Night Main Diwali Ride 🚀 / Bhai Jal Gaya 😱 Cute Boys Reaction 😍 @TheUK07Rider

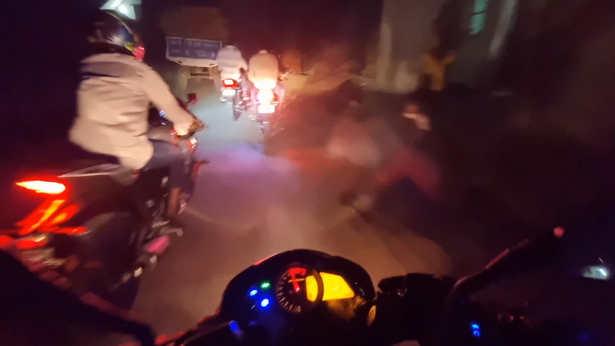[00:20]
अभी आगे भाई यार गुज्जा रखे हुए है तब ओ भाई अरे भाई जल गई भाई लेकर आप लोग
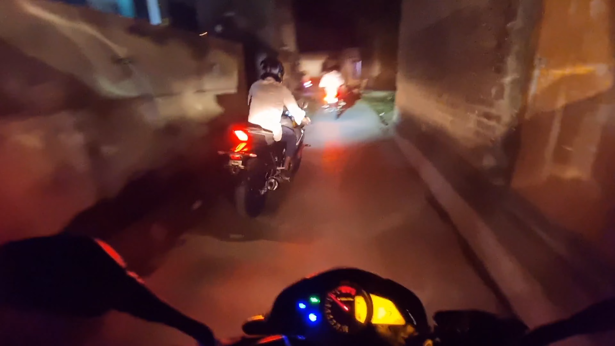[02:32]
जलो भाई यार सारे राइडर सभी चलने भाई यार आगे आगे और मैं पीछे पीछे अभी आप लोग रियक्षन देख लो भाई काफी ज्यादा खतरनाग भाई ओ भाई तैल
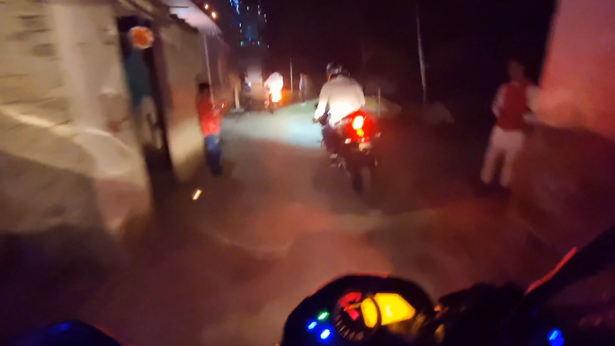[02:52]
का मचा रहे हैं सब भाई
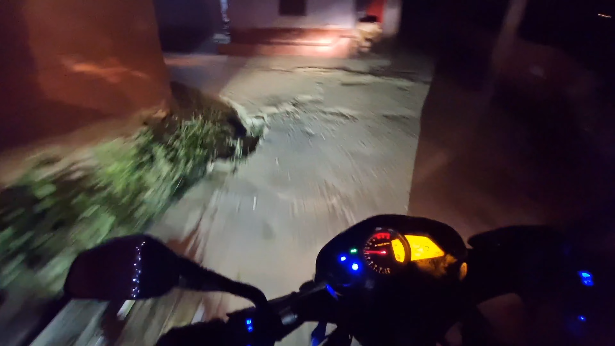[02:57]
ओ मेरे वाई
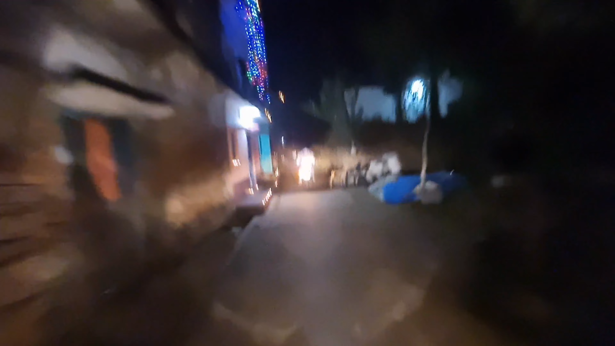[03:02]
अभी
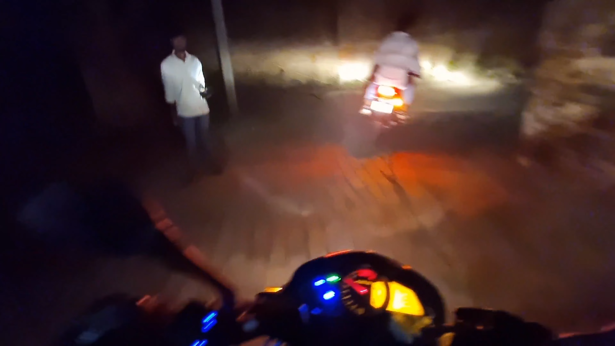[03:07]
आप लोग देख लो है यार गौह में तैल का मच रहा है